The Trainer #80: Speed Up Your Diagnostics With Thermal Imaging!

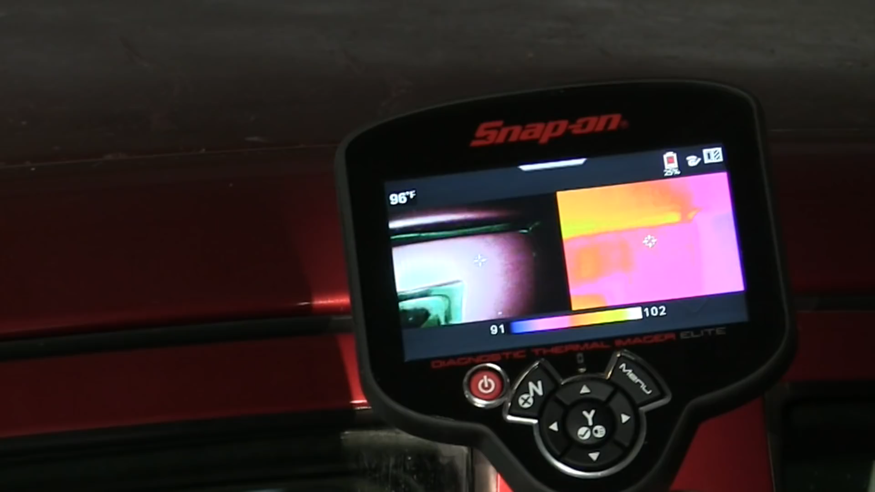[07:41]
On screen: spot 96°F
You'll see the heated air escaping from the leak site. The use of thermal imaging is only limited by your own creativity,